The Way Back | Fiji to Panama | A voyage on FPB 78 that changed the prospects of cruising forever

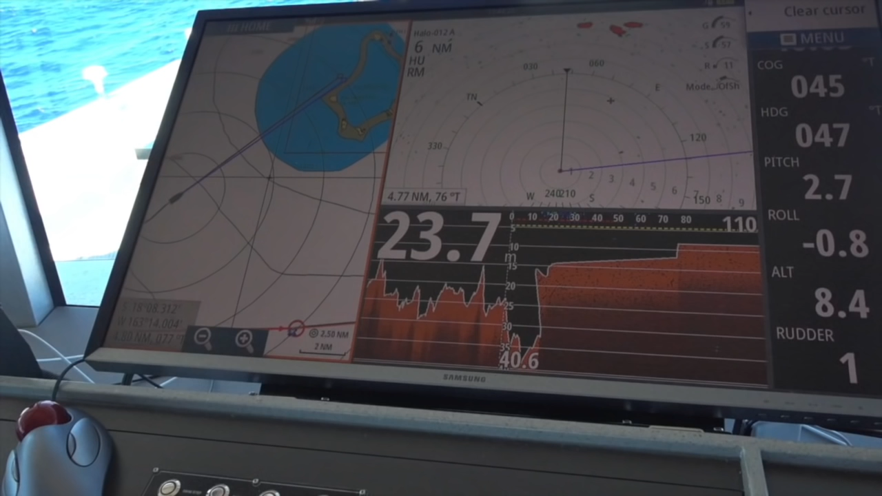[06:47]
On screen: depth 23.7 m
Given the clear weather we have right now, we're going in to take a look.
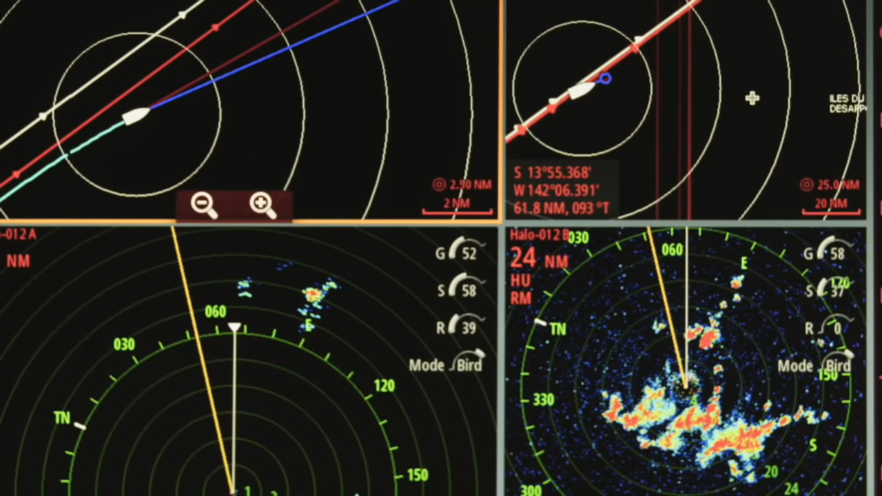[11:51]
The intense portion of this squall is developing behind us,
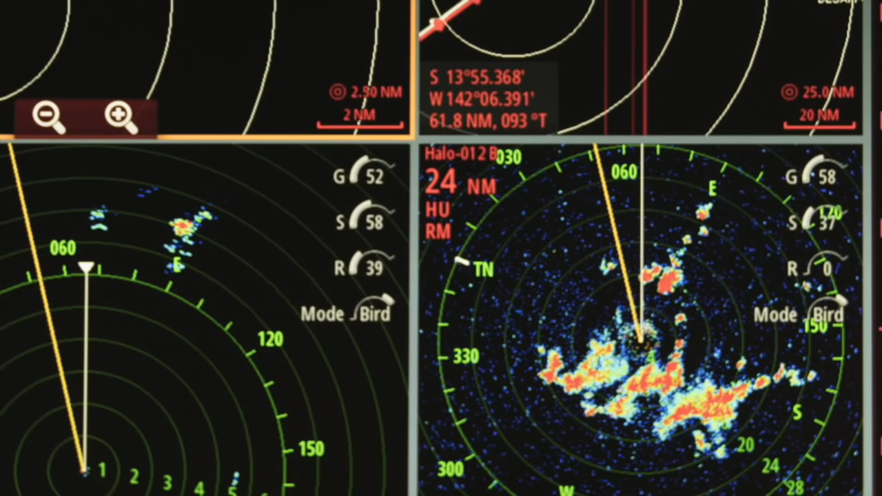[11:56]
and if we alter course a bit to port, we will probably miss the majority of the effects from the squall off our bow.
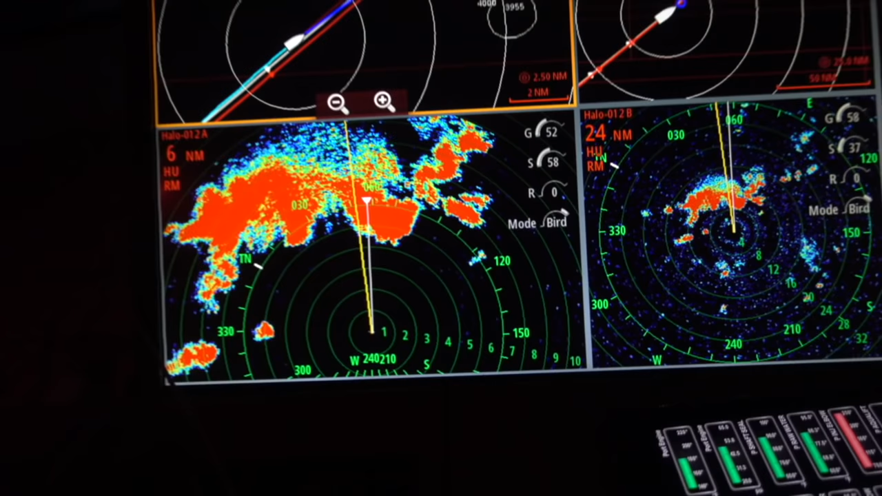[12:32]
We're half a day out of the Marquesas Islands. We're looking to go close by Fatu Hiva, one of the most beautiful islands in the world.
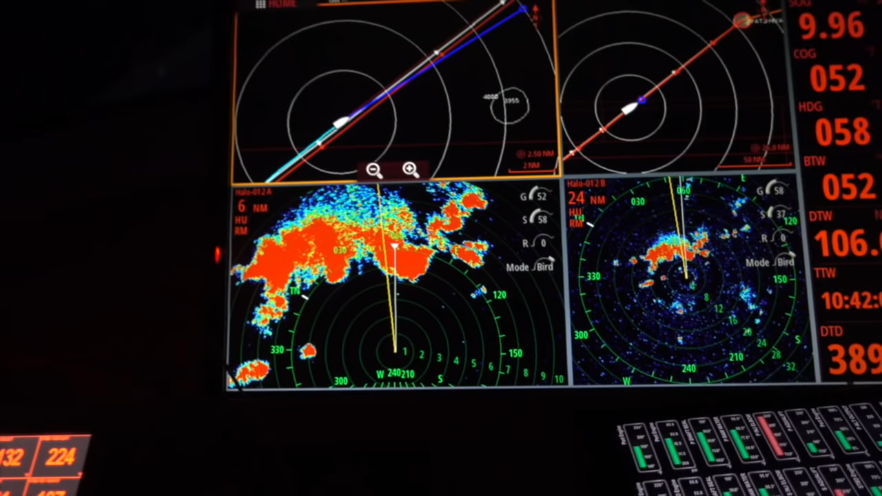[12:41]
And we have this wonderful, massive line squall about to give us a good rinse.